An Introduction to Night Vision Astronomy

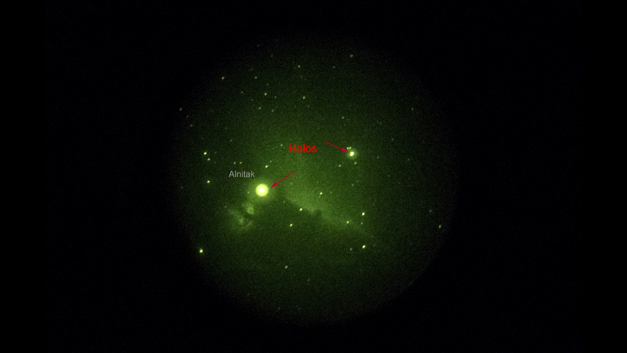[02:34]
so close companions are covered by the electronic halo produced by the photocathode tooth. So what can you expect to see with night vision?